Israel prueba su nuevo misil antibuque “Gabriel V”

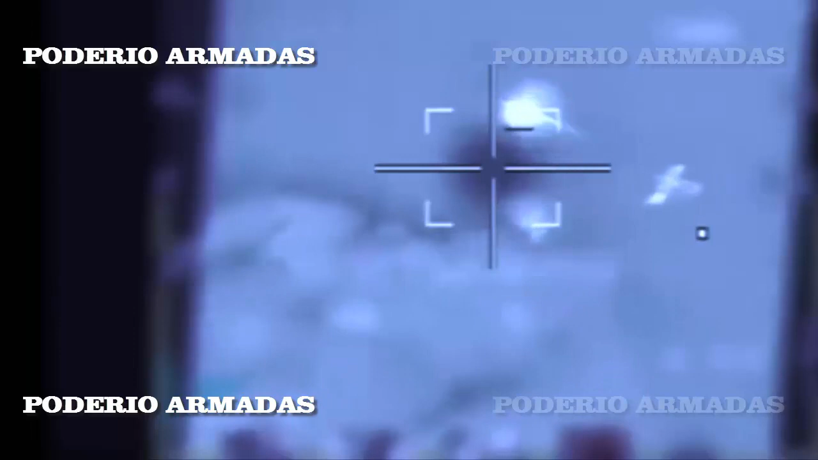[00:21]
las fuerzas de defensa de Israel dijeron que la compleja prueba tuvo lugar en agosto. Durante la prueba, la corbeta OZ de la Armada Israelí, de la clase Saar 6,
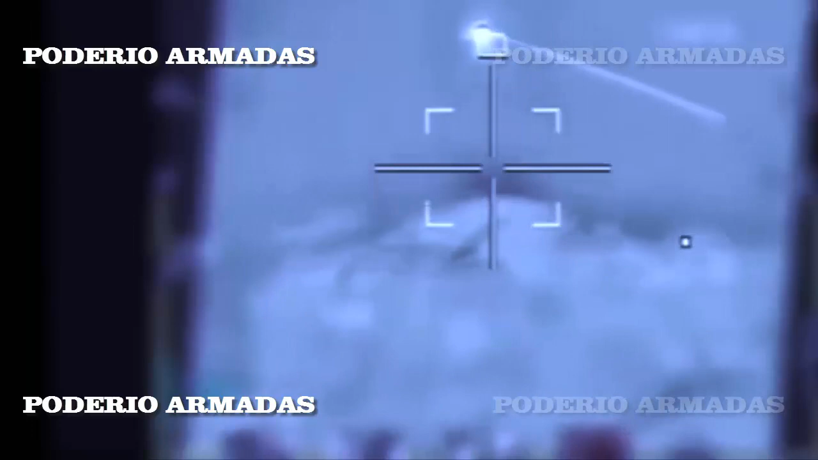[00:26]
lanzó un misil contra un buque simulado, destruyéndolo. Las imágenes de la prueba muestran el objetivo en llamas tras recibir un impacto directo.